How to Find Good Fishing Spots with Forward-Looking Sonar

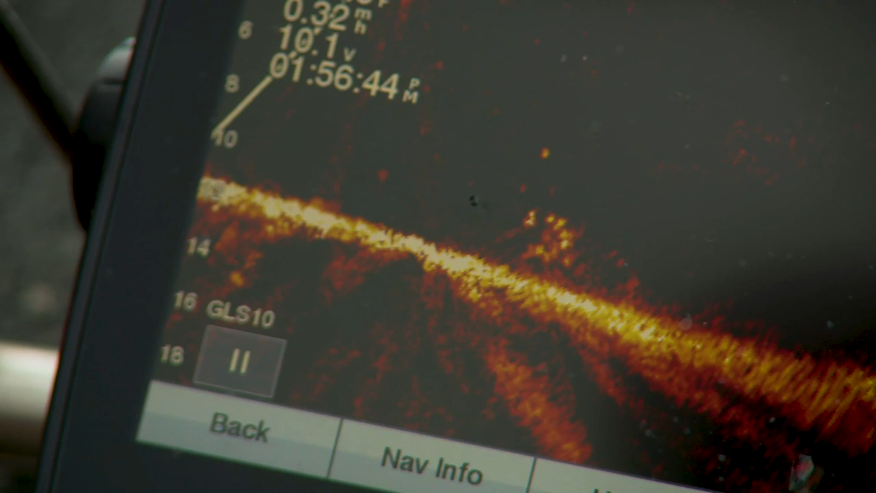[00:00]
You know, everybody talks about panoptics, about the fish. If you can see here, we've got some rock structure showing up.
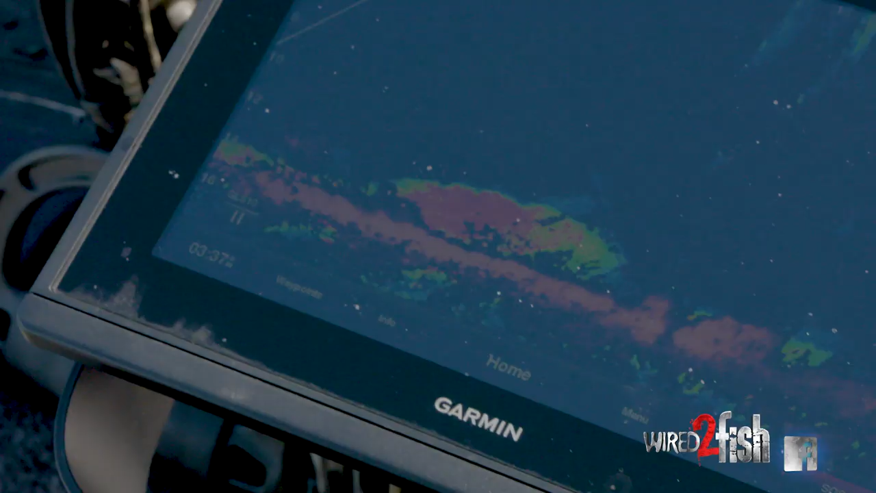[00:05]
So a lot of times with the panoptics live, other than fishing,
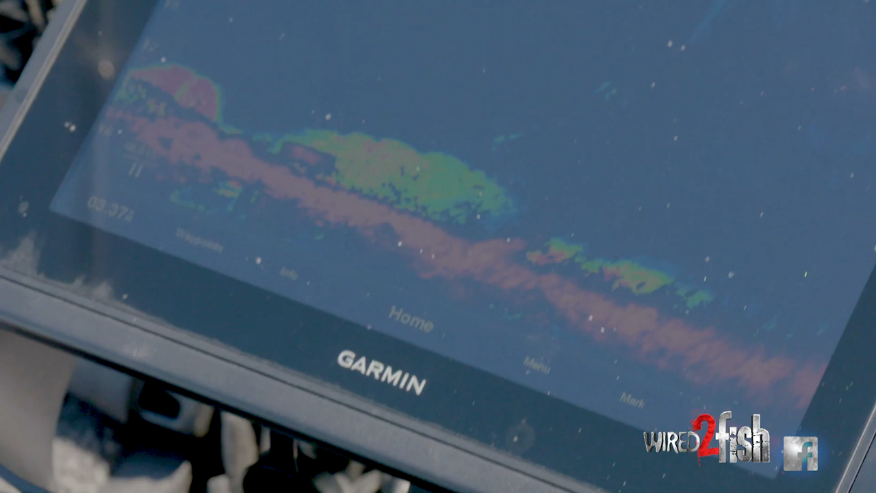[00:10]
you know, to see the fish, seeing that structure and being able to pan that front of that trolling motor back and forwards
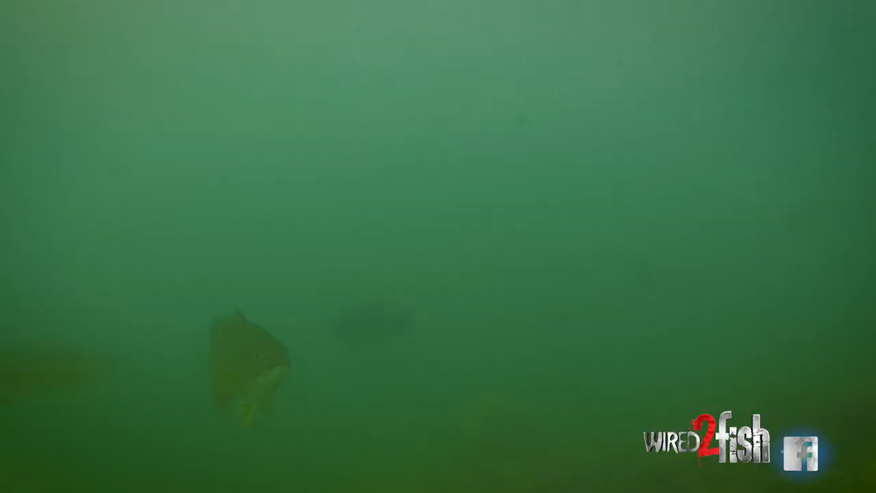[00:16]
to see what's out there in front of you will help you find that structure. And with the structure, it helps you find those fish. So like I said, and the thing that I try to do, I run it on manual.
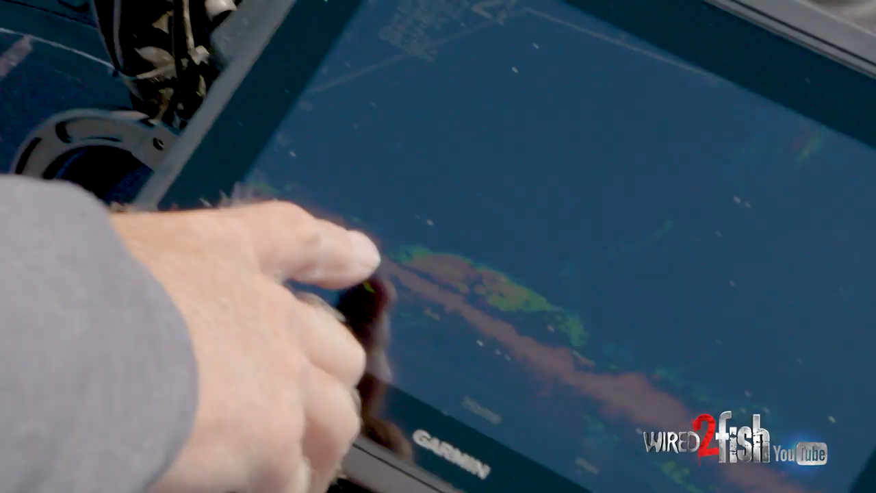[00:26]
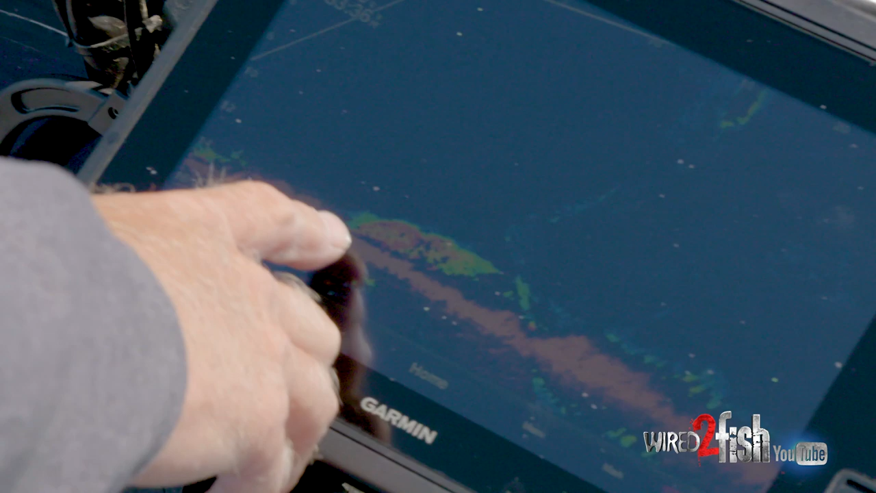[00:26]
As you can see, I keep my bottom content right down on the very bottom.
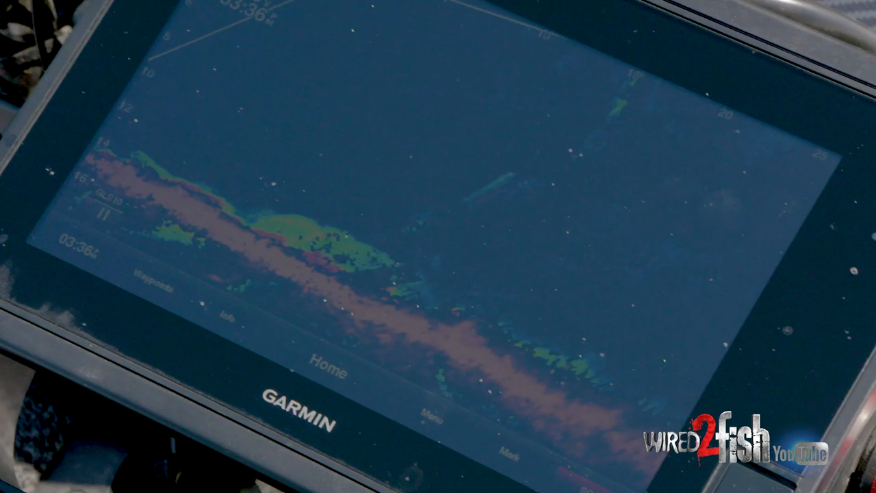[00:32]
I want the most pixels I can possibly get on that screen showing me what I've got.
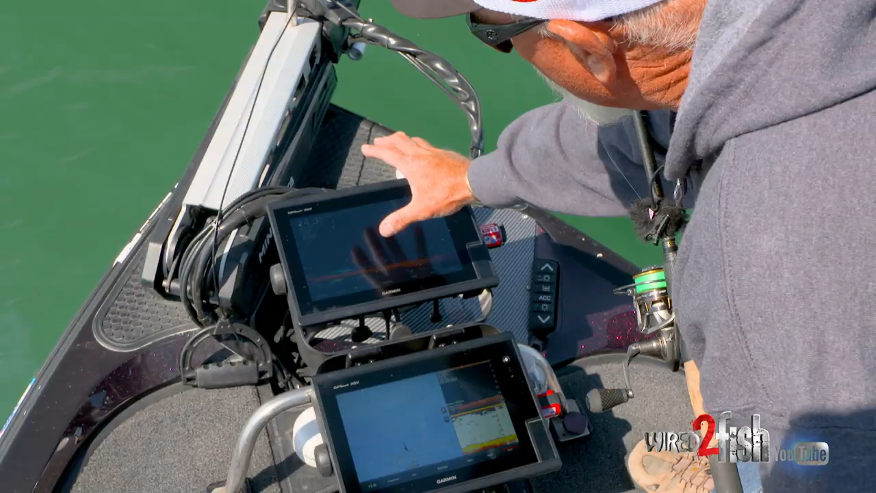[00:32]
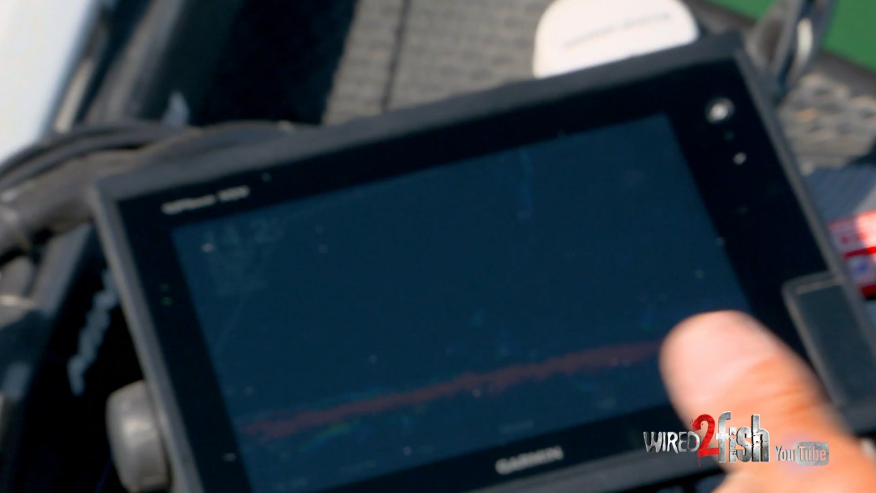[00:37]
I've only got it shot out to about 25 feet and I've got the bottom down to about 16 feet right there. And we're in 14 foot.
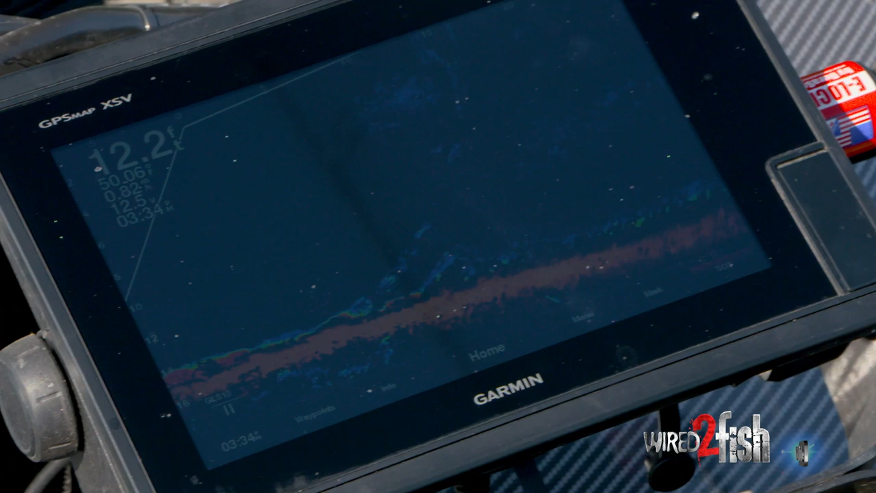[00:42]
So with that there, like I said, I can stay right on the bottom and see what's out there.
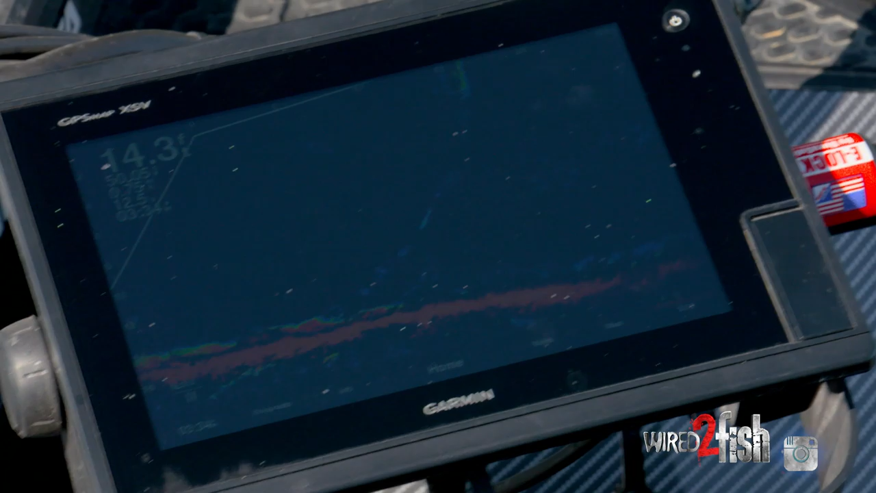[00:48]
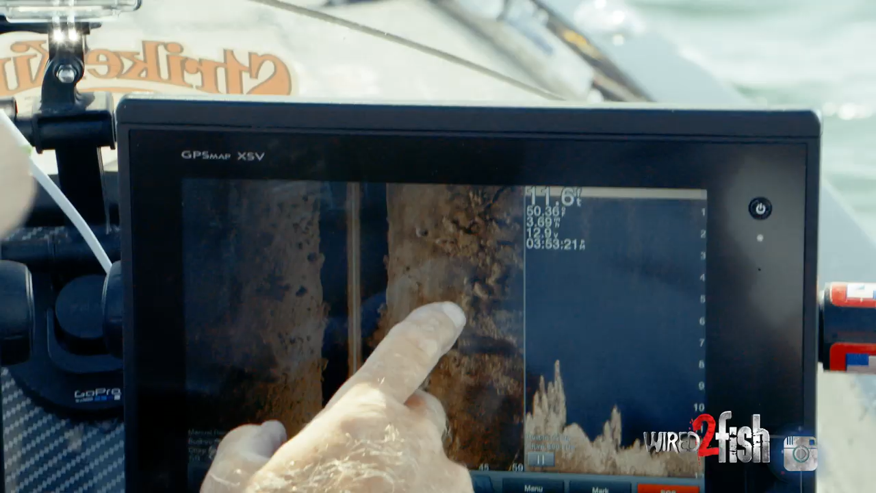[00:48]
You know, one thing we've done out here is we come through here with the side scan
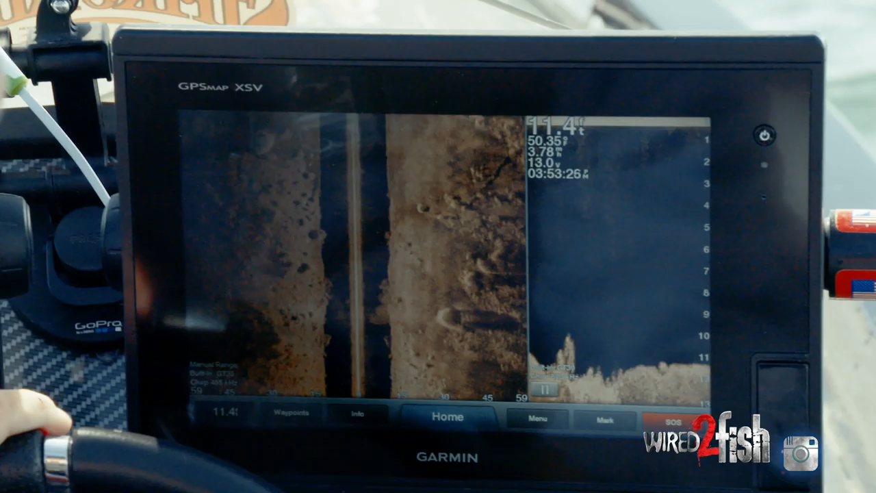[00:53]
and we've seen all these big giant boulders out here. So we know we've got this big rock flat and we've been fishing it. I'm using a moving bait.